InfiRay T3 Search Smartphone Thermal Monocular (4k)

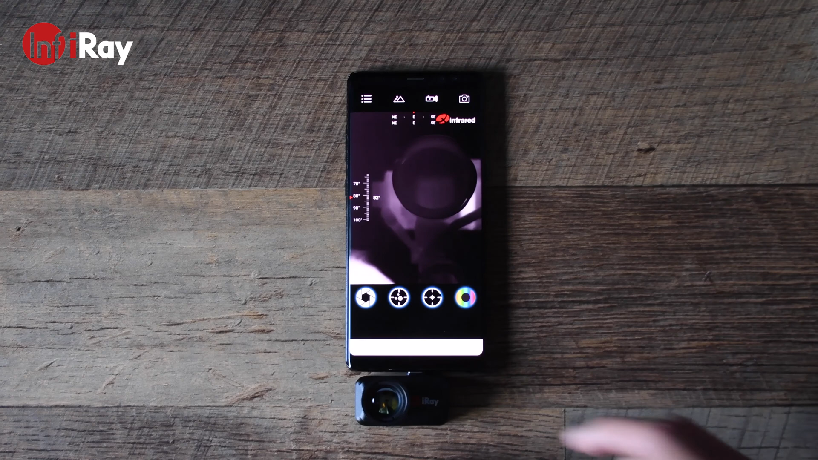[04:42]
Once the T3Search is connected to your smartphone, the app will automatically boot up and you'll land here on this main app page where you'll be able to perform a number of different functions.
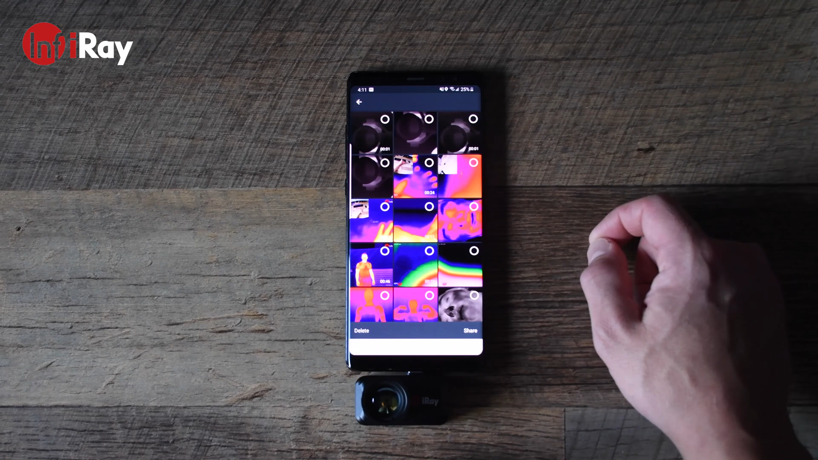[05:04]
Here you'll be able to see all the videos and photos that you've taken where you can select them to delete them
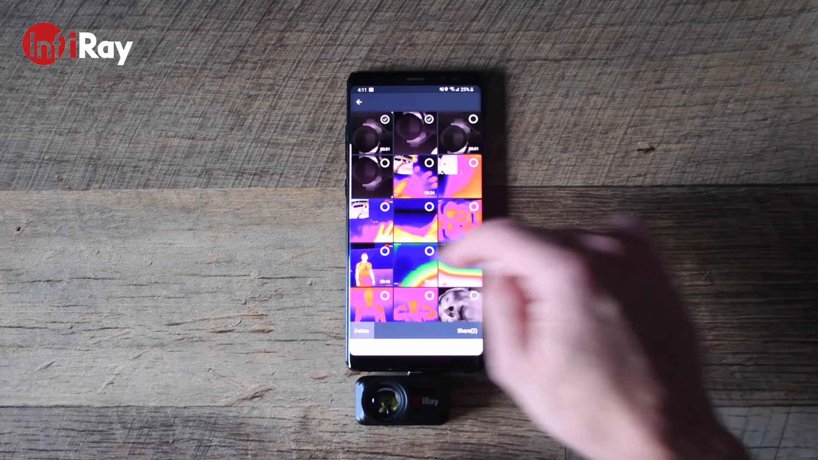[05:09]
or share them to your contacts.
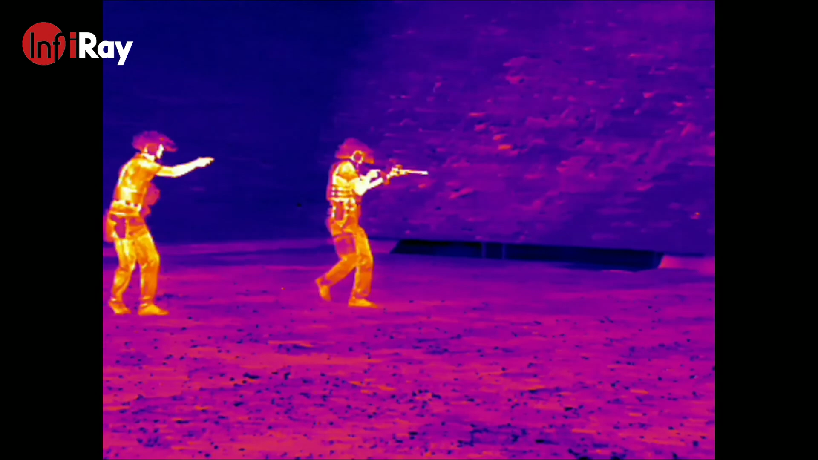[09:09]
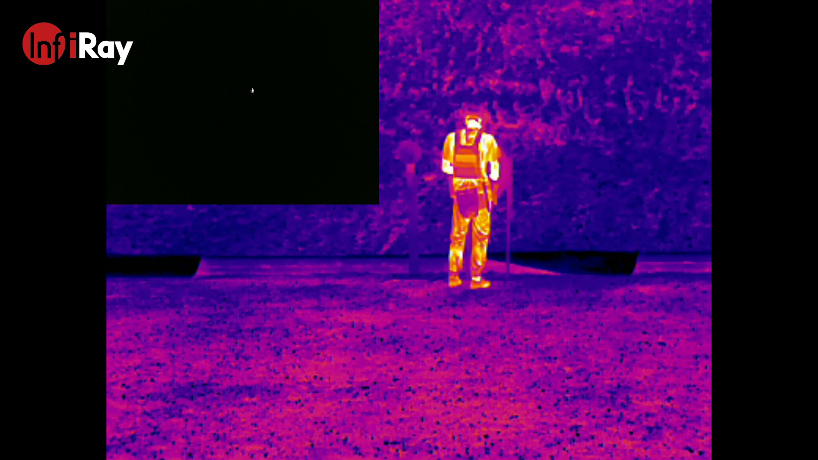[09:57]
Here's some more footage of us training. Here's some more footage of us training.
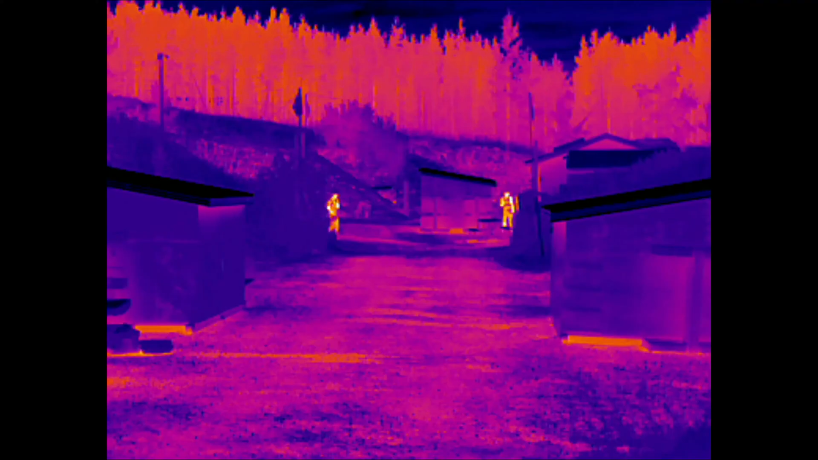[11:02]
Once again, these recordings were taken in the middle of the night, 1am, the only lights coming from the moon. Here you can see my buddies at a distance of between about 100 to 125 meters, just walking in between some of the range bays. With the cool surroundings of the environment that we're in, you can see their heat signatures quite clearly as they pass in between bushes and some of the small huts that they have installed on the range bays.
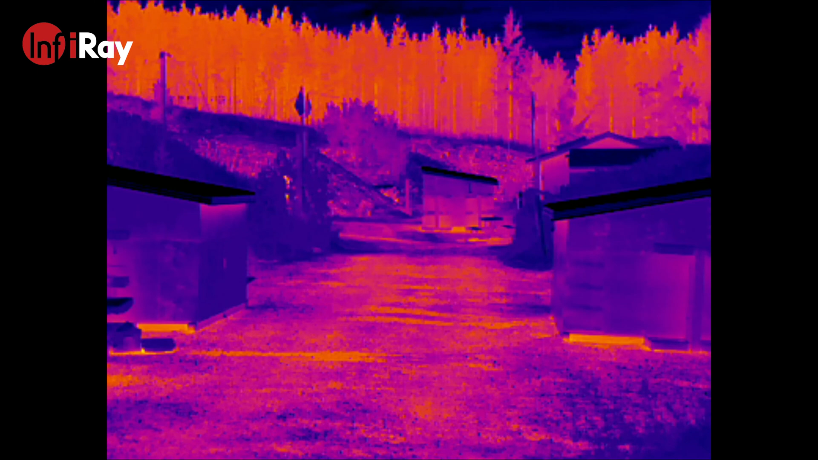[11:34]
This would be useful for search and rescue, looking for an injured or downed individual, say in a forest or a valley where the visibility is low, say it's in the middle of the night or there's fog even. Imagine this device would do quite well in being able to pick up the heat signature and locate that individual. InfraRay has listed the T3 search as having a 1340 meter detection range.
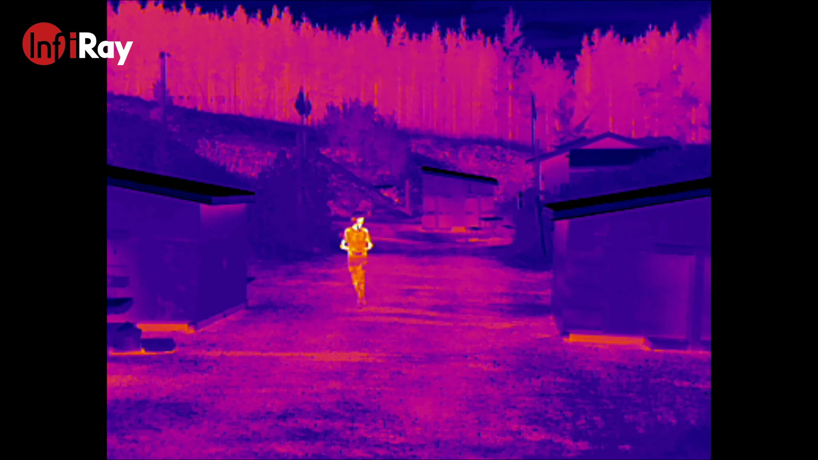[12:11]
Now while this video doesn't come anywhere close to that distance, it still clearly demonstrates the hotspot tracking capabilities of the device. At 1000 meters, you're going to see a lot less detail, it might just be a small glowing blob that's moving.
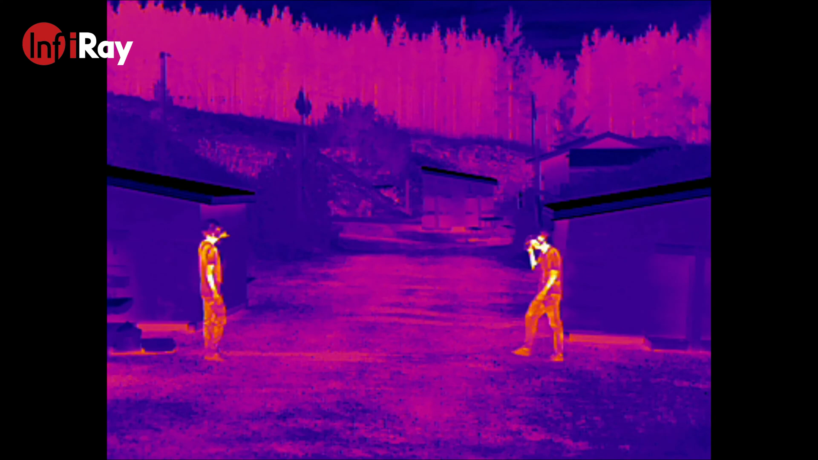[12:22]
Nonetheless, you'll be able to pick up that heat signature.
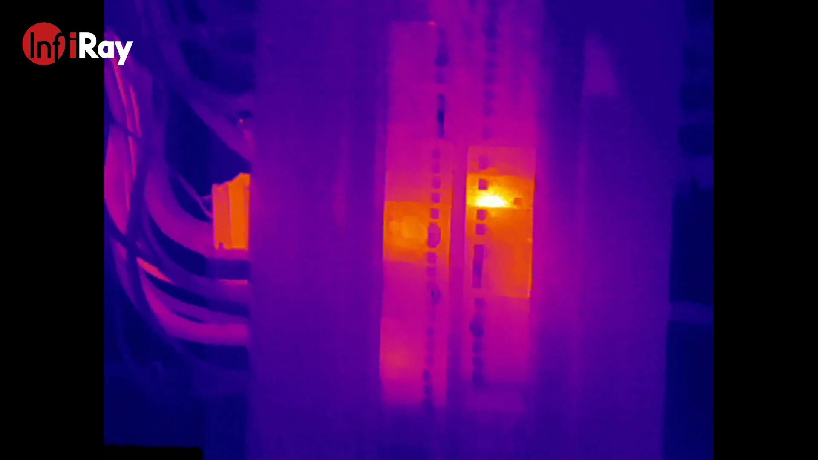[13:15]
Usually these electrical failures are caused by
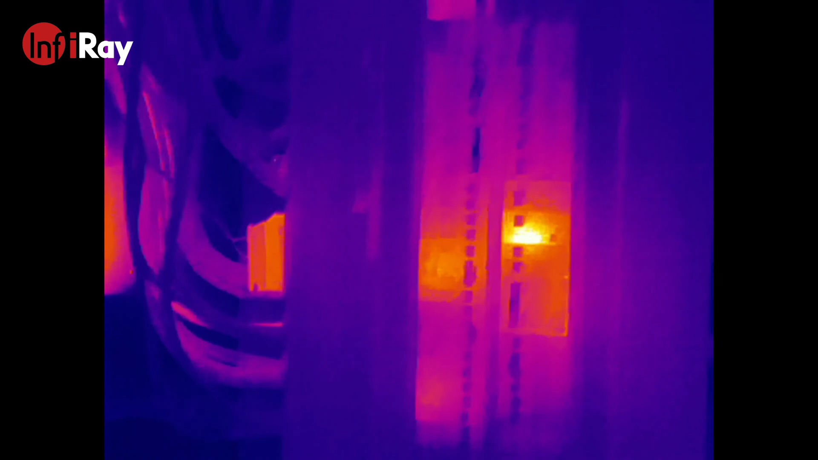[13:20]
poor surface contact or an overloaded circuit.
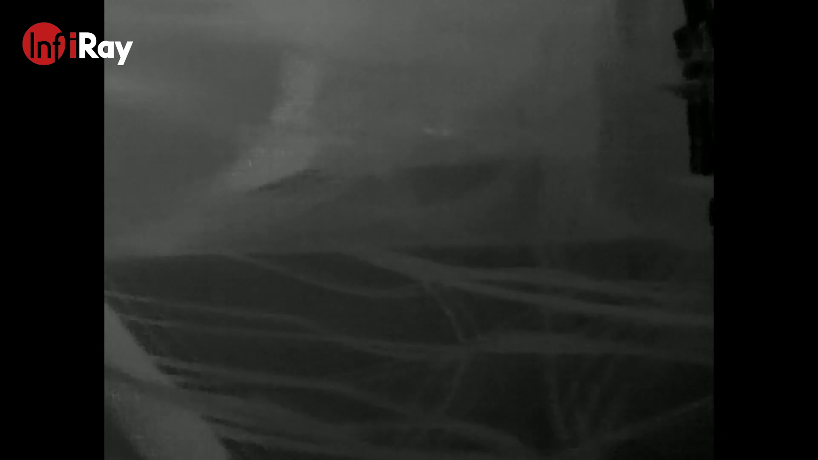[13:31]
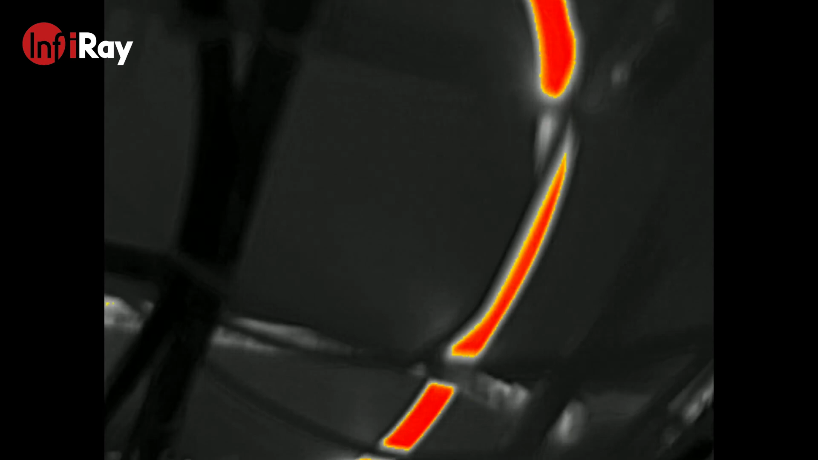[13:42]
as well as troubleshoot underfloor heating to determine if there's a gap in the pattern of pipework that's been laid out.
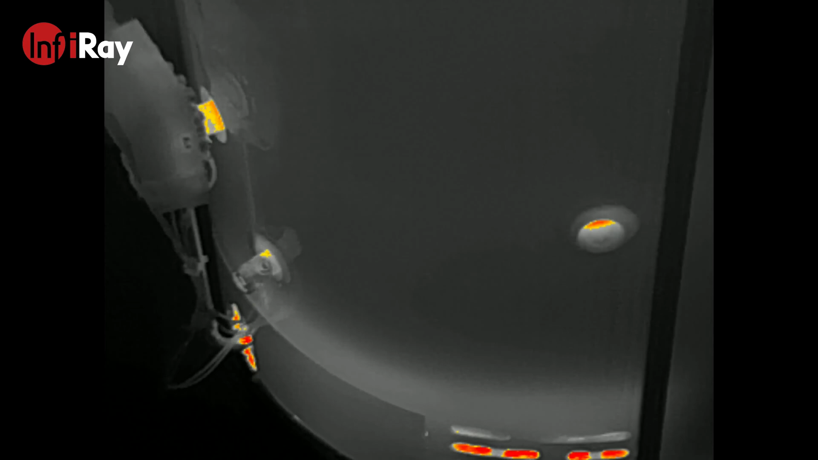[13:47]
Or even determine if there's blocked
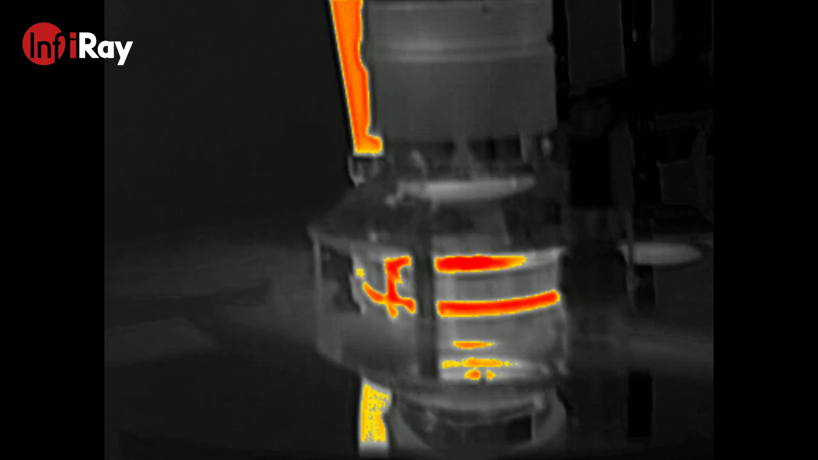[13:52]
pipes and radiator issues and whether or not those need
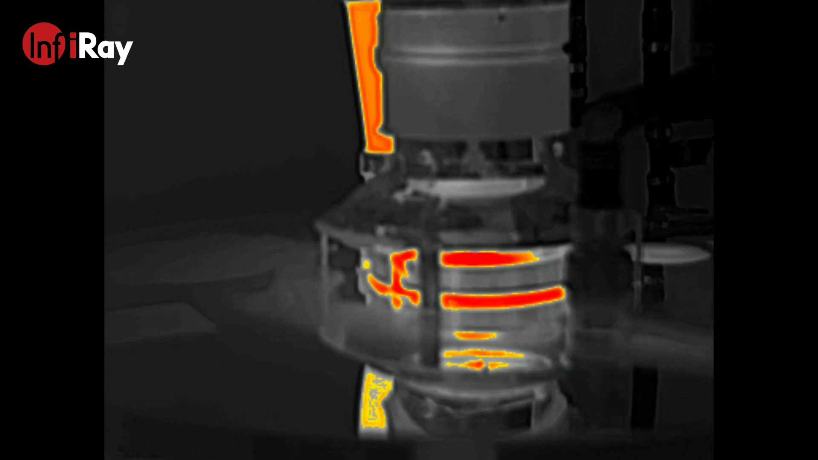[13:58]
a power flush by confirming cold spots and highlighting old system inefficiencies.
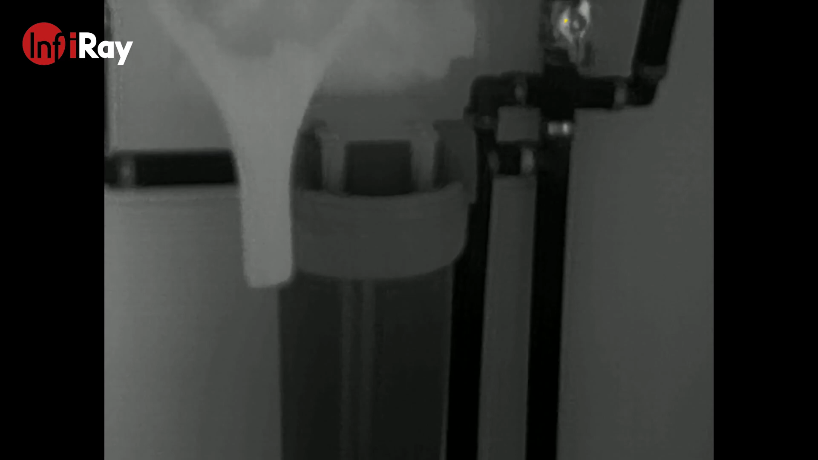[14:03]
All of which can be done with the use of a thermal imager.